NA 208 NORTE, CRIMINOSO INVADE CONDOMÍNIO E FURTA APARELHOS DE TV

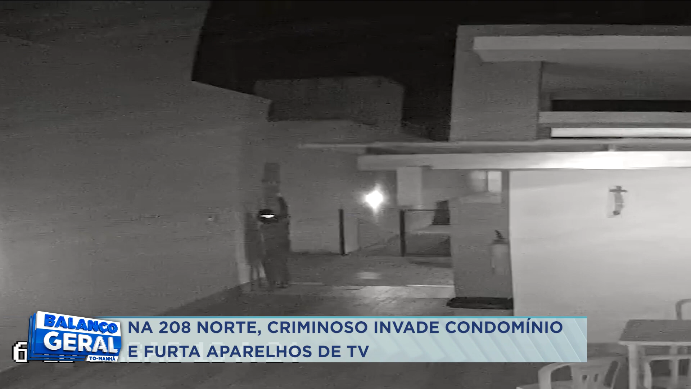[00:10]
Música Era por volta das 5 horas da manhã quando as câmeras de segurança desse condomínio na região norte da capital flagraram o momento em que um homem não identificado passeia pelo residencial descalço e com um capacete na cabeça Ele passeia pelo local e começa a girar as câmeras de segurança para pontos cegos para que não filmassem o que ele ia fazer
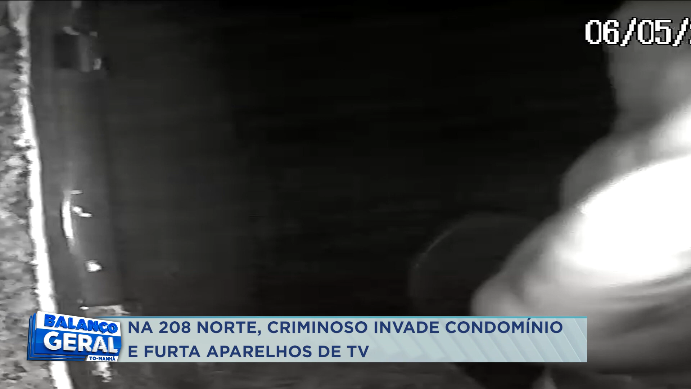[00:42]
Para entrar no residencial ele teria danificado um dos motores do portão da garagem Entrou em algumas